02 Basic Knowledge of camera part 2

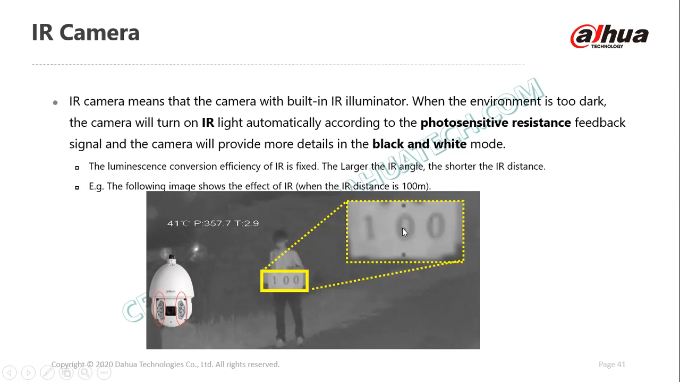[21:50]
So, IR distance, so you can see IR. Well, different cameras have IR distance, meaning the distance that you can clearly identify an image. So, types of IR, smart IR, where you have as much as…